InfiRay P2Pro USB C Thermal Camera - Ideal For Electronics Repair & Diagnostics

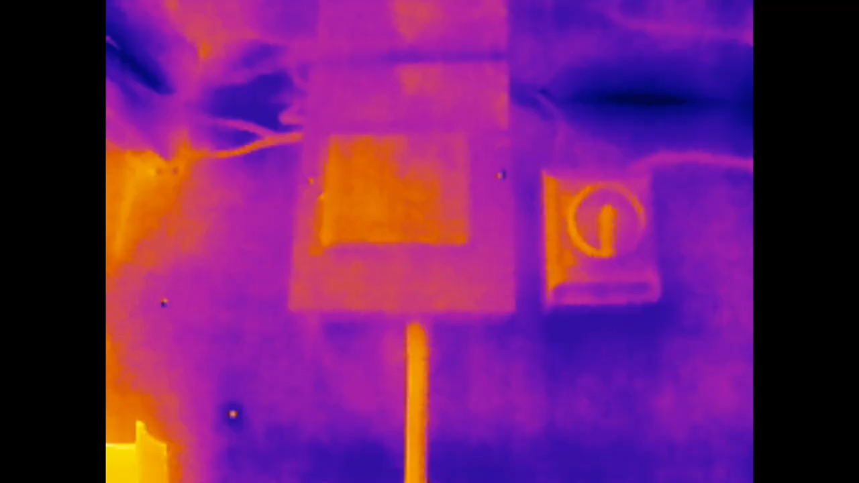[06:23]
This is some of the recording from the app rather than it be a screen recording.
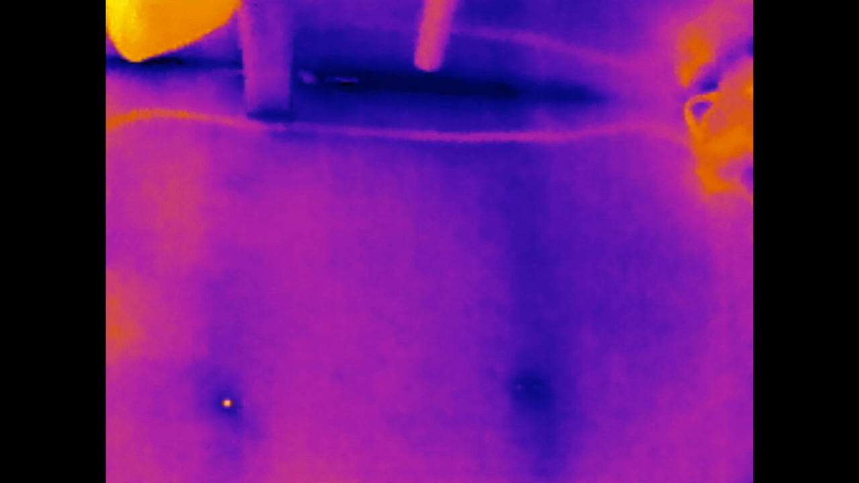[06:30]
Looking at my consumer unit and then moving across to my inverter and showing you my Raspberry Pi that uploads the data online showing you the heat difference.
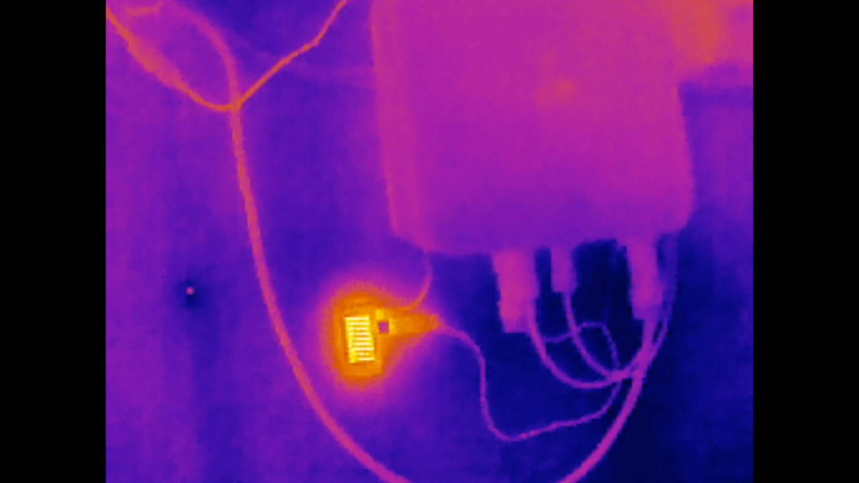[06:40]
Obviously it's night when I'm recording this you can see the inverter's cold but the Pi is clearly hot. Also just showing you a plug of a high power device.
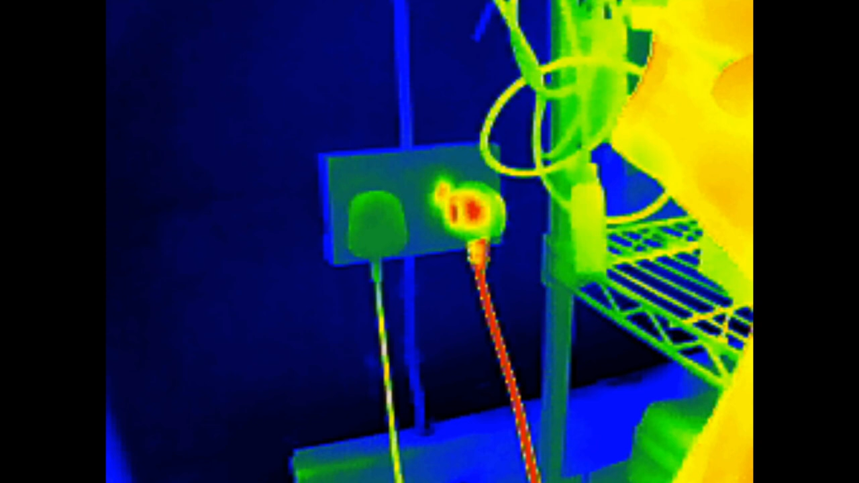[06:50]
This is drawing about 12 amps and you can see that being reflected in its thermal output.
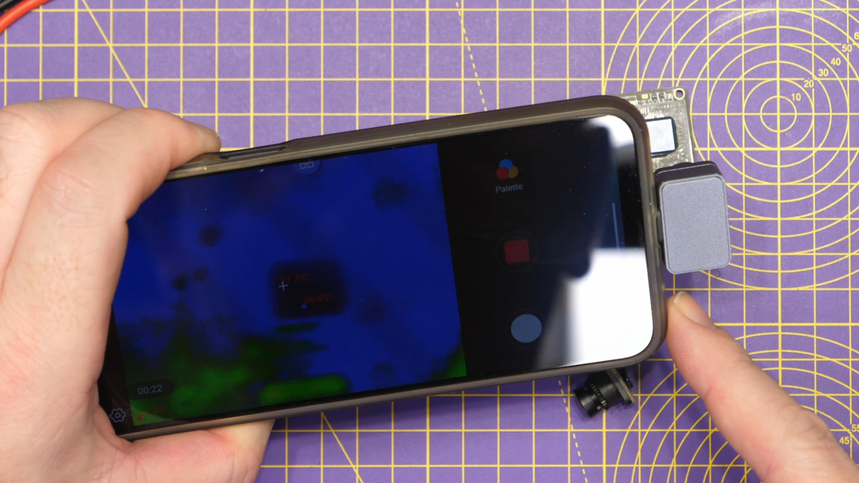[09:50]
If I just show you it now here you can basically not distinguish it from whatever else is around it including the table.
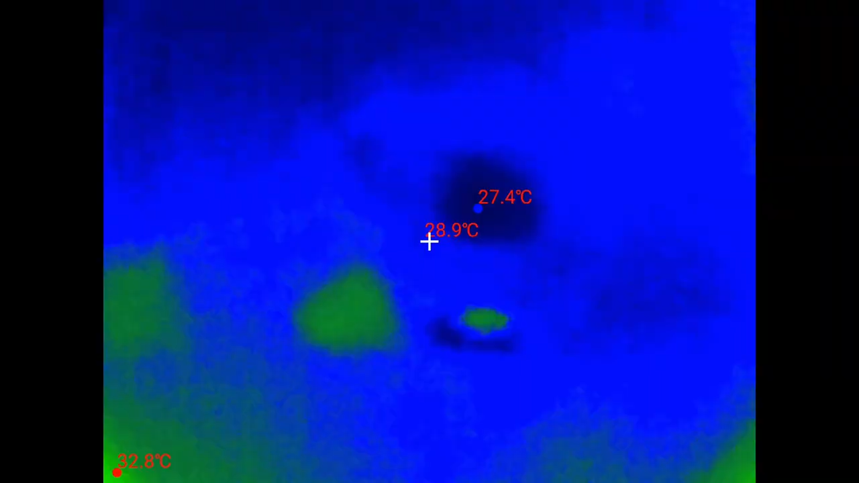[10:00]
On screen: spot 28.9°C, max 32.8°C
So what we're going to do is power up the voltage regulator
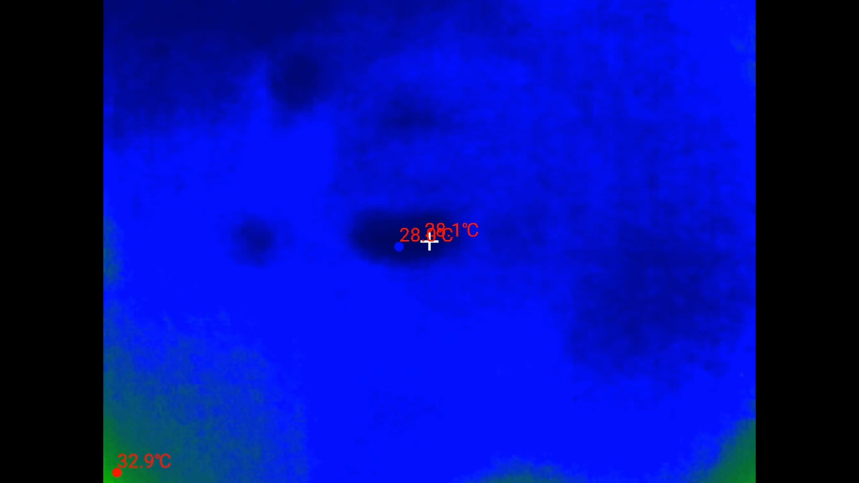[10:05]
you can now see that the device
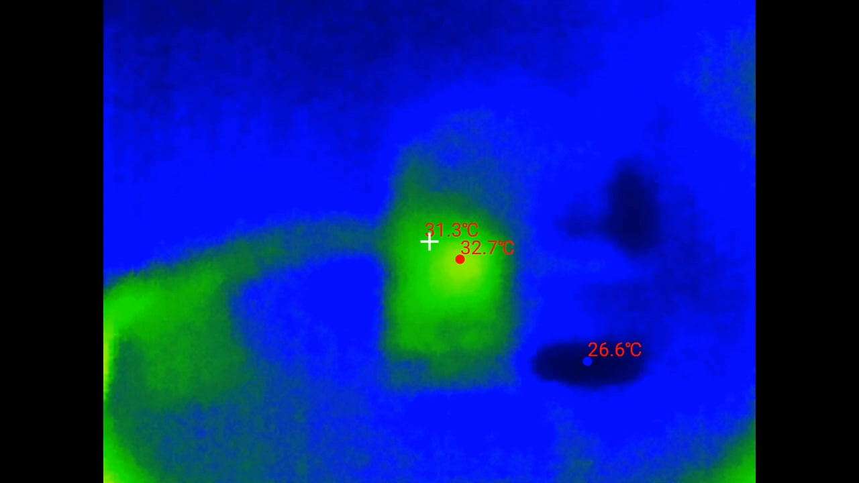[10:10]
On screen: spot 31.3°C, max 32.7°C, min 26.6°C
there is starting to get hot on that side of the board. If I just go in closer you can see that that chip there is clearly getting hot in that top corner. We're getting a reflection off that MIPI.
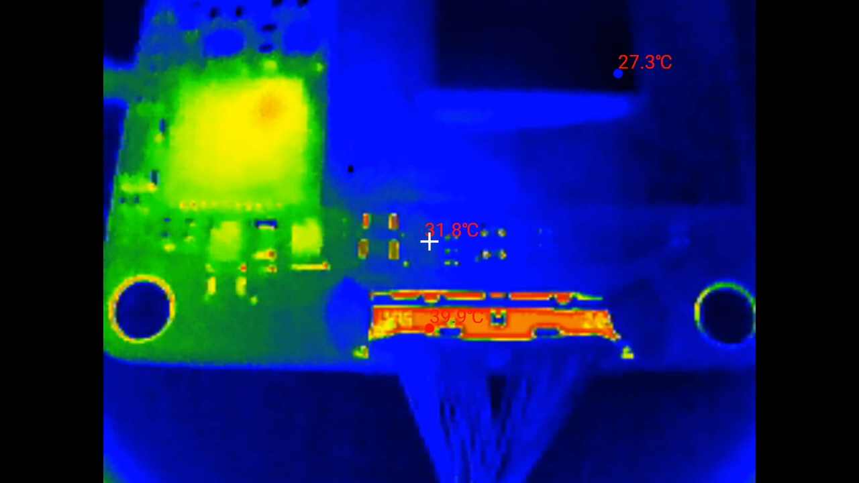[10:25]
There is some reflection off the IC which
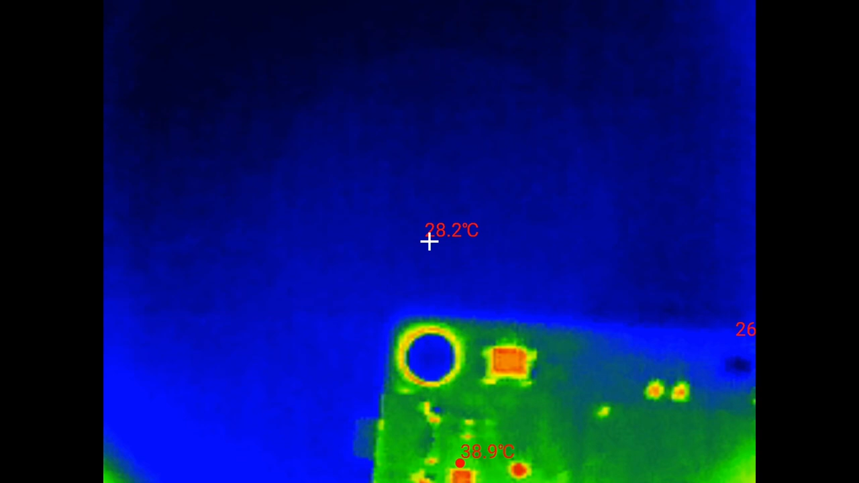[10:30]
On screen: spot 28.2°C, max 38.9°C
is causing a showing temperature but you can see more than anything that it's that IC there that's getting hot.
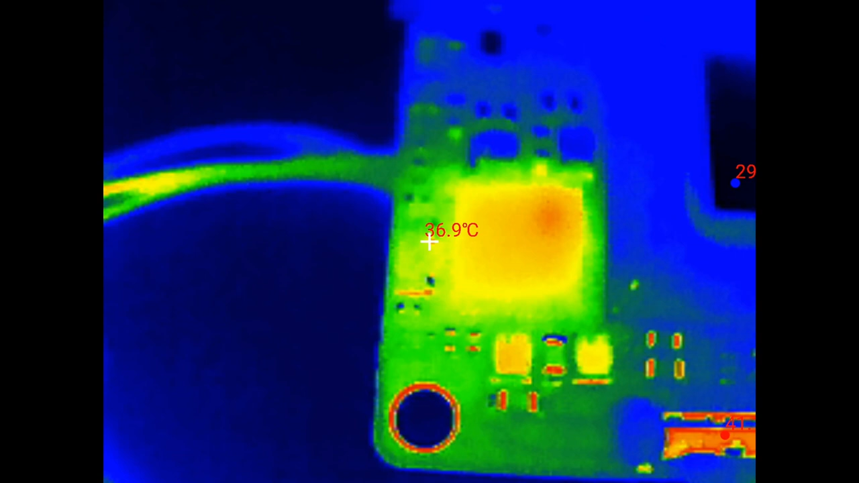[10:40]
On screen: spot 36.9°C
If we now just up the current that is available to this so rather than it being one amp we're going to let it now draw up to say 1.5
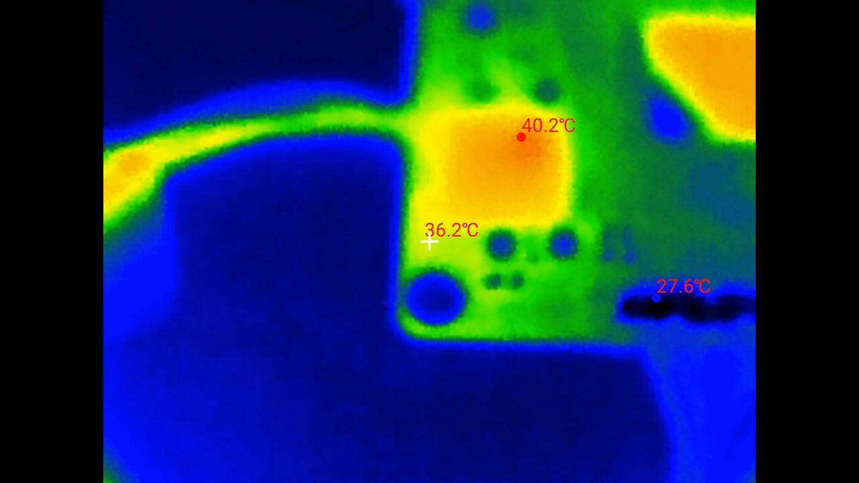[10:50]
On screen: spot 36.2°C, max 40.2°C, min 27.6°C
amp and we may start to see that temperature increase even further.
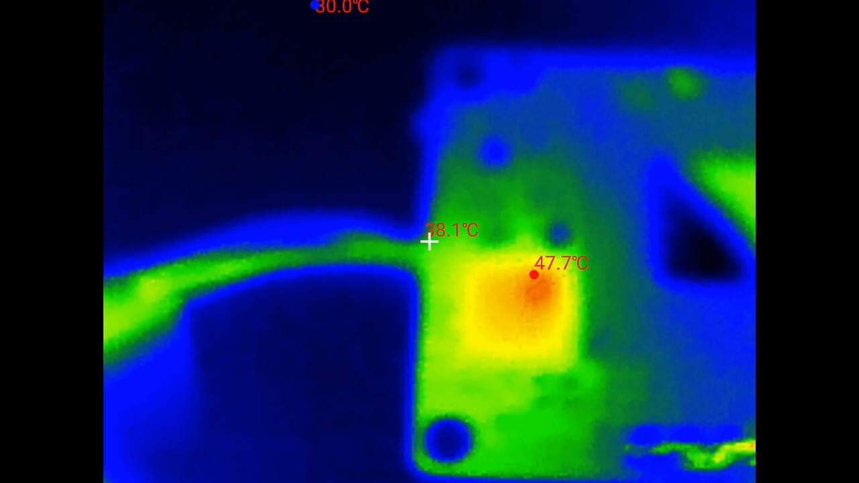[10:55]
On screen: max 47.7°C
In fact what we'll do is start send it to go up to 2 amp and we'll drop the voltage up a little bit more to 5 volt
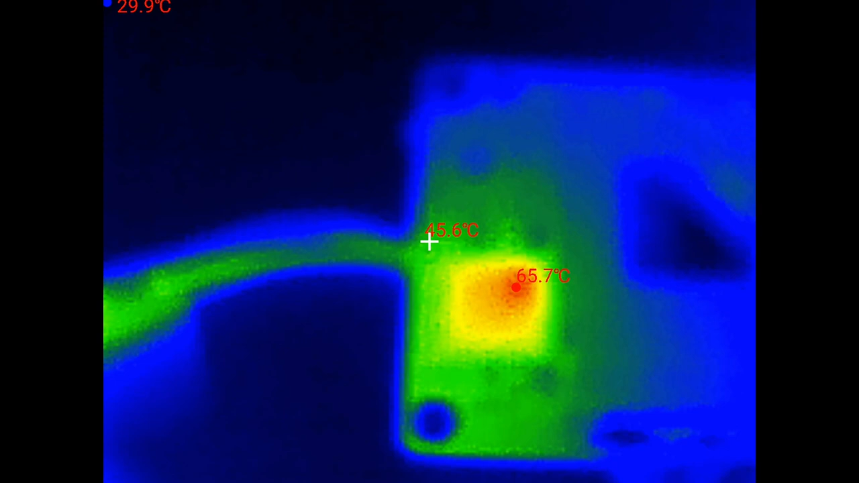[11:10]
On screen: spot 45.6°C, max 65.7°C, min 29.9°C
and if we just go back to the main screen now we're getting 2 amp and 1.4 volts on the charger
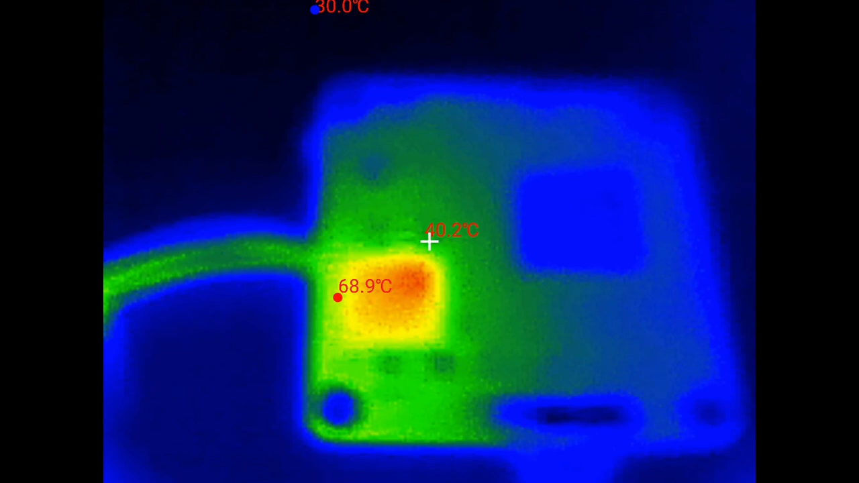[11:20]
On screen: spot 40.2°C, max 68.9°C
and it's definitely that IC there that is getting hot specifically in that top corner.